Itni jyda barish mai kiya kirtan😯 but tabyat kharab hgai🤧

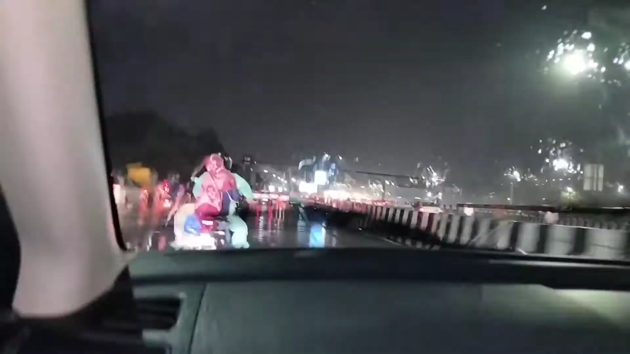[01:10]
तो देखो बाहर, देखो कि तेज बारिश हो रही है इस समय, बहुत तेज बारिश हो रही है।
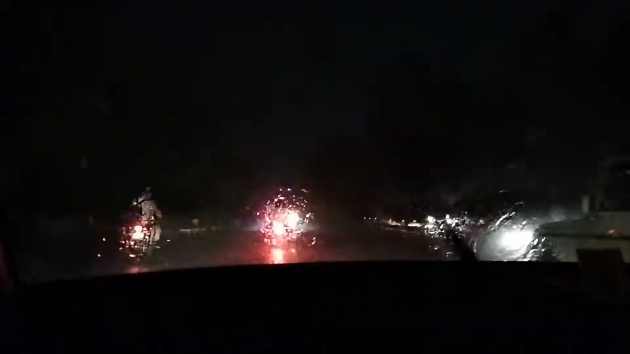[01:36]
तो गाइस देखो बारिश इतनी तेज हो रही है यार, बहुत तेज बारिश हो रही है।